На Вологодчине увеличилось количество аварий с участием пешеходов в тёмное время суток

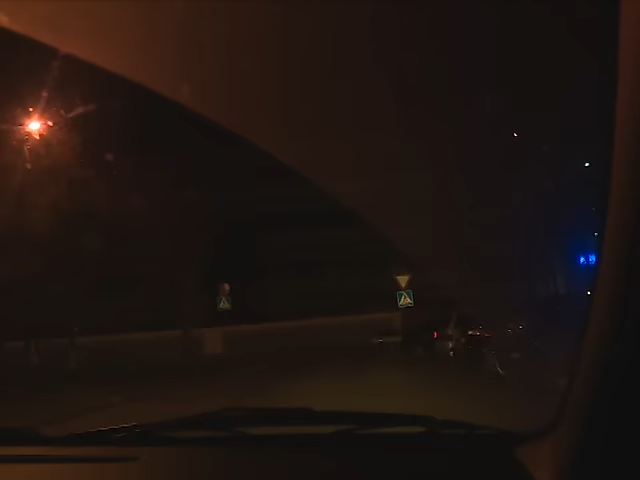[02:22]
Давай на ту улицу, там еще другая вещь. Для полной убедительности мы покажем, что видит, а точнее, чего не видит водитель в ночное время. Пока мы едем по улице, по тротуару передвигаются пешеходы. Однако камера их не фиксирует, слишком темно.
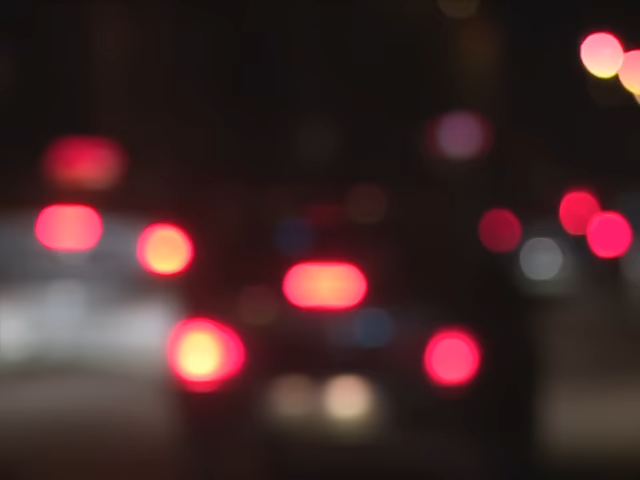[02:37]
То, что происходит за пределами проезжей части, человек за рулем видит только боковым зрением.
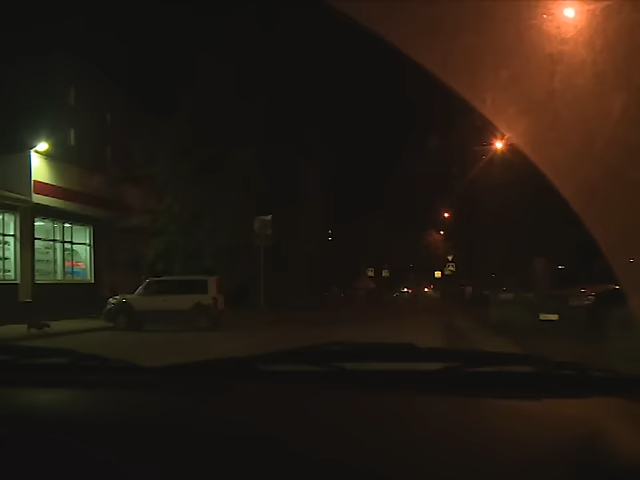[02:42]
И резкий выход из темноты может спровоцировать аварию. Вон мужчина переходит дорогу весь в черном, вообще не видно, можно сбить его. Вы видели? Хорошо, другие фары чуть-чуть обсветили. Так, ехал бы побыстрее, на капуке у меня бы лежал. Если отношение пешеходов к ситуации не изменится, в ближайшее время число ДТП увеличится в разы, прогнозируют сотрудники ГИБДД.